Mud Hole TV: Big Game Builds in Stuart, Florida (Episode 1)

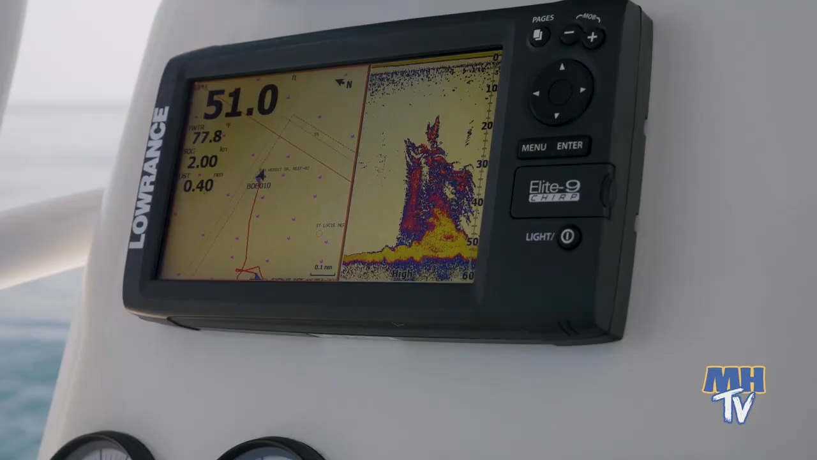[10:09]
So this is all bait sitting over top of a little bit of a structure right there,
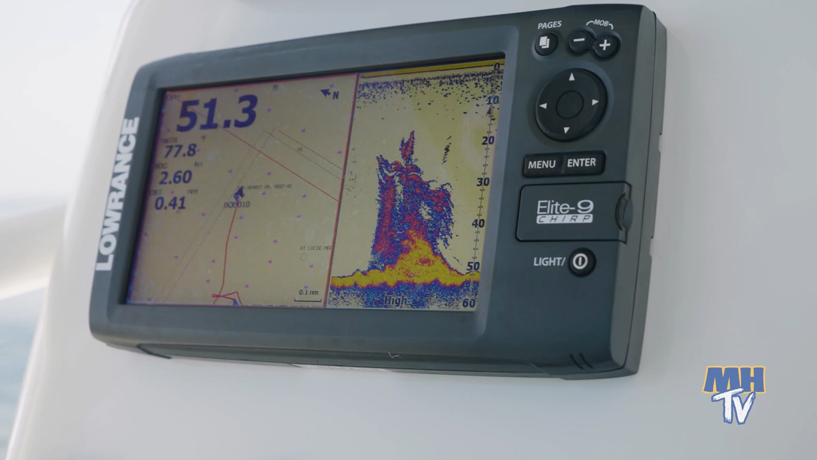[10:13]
so a good place to wet a line. Hey guys, we moved offshore here. We're probably about 6 miles out.